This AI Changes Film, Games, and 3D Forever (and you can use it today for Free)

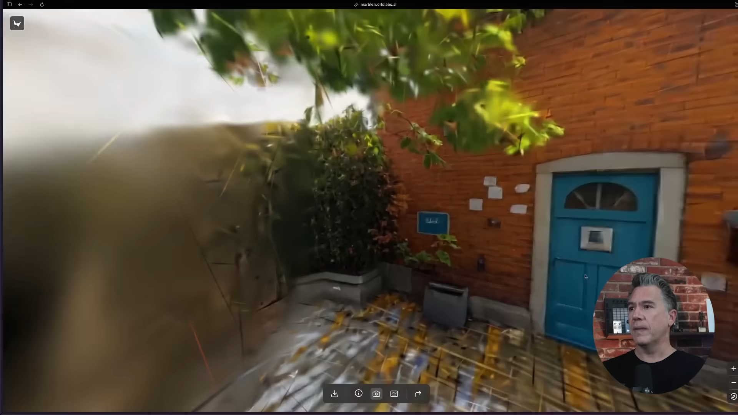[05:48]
Yeah, you can see kind of, like, there's the boundaries. And we wander over to this and, like, we can't open this door.